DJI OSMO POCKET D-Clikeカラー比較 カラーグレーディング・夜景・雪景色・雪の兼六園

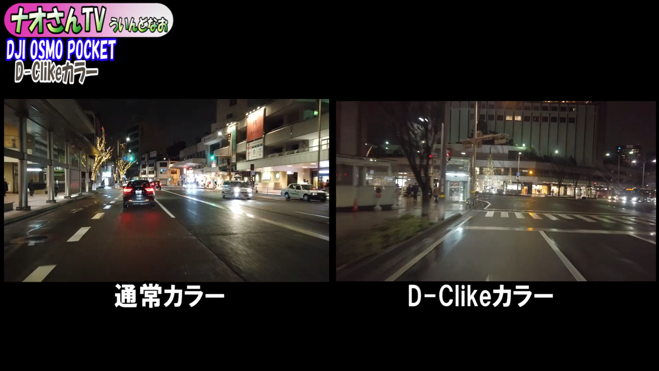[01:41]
たまにワイパーを動かしますけど、ちょっと見づらくなりますけど、ご了承ください。金沢の夜景です。 D シネライクの夜景はどんな感じでしょうかね。 D シネライクはこのように映るよという動画何本か見ましたけど、夜景の場合にはどれくらいの差が出てくるんだろうということをちょっと思いましたので、今回検証してみたいと思います。
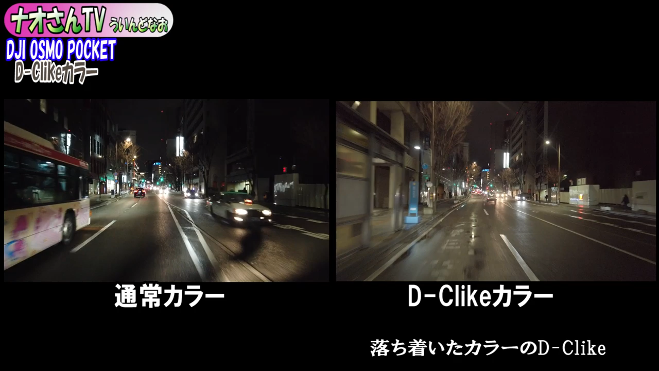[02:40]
見えてきたのが高輪坊のイルミネーションです。